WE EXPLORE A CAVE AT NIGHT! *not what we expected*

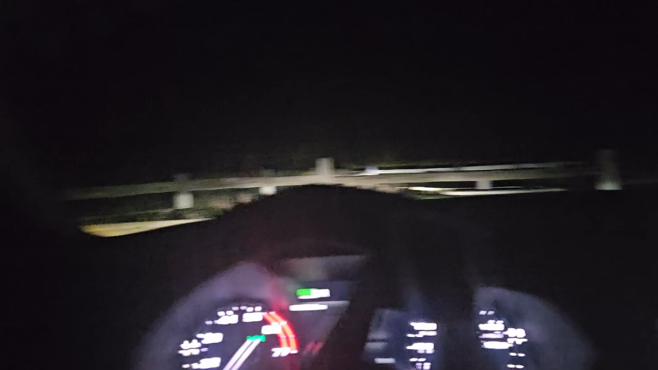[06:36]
So we can't come here at night, as that is a cop right there.